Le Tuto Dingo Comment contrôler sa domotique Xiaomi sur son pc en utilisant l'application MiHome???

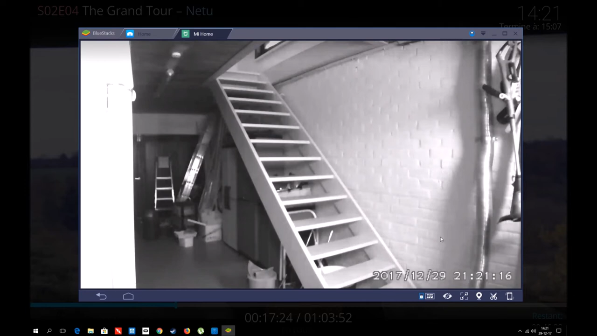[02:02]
on revient en arrière donc cette application permet aussi donc ce logiciel plutôt vous
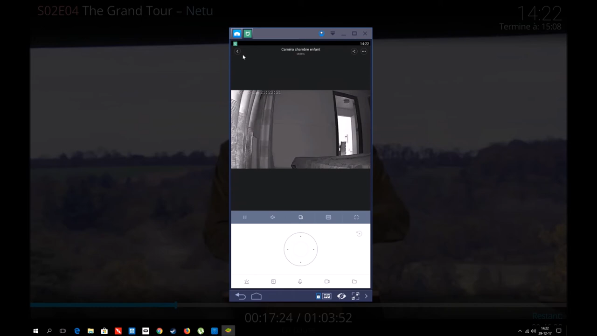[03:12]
vous voyez comme ça par exemple je vais vous montrer encore celle de la cuisine voilà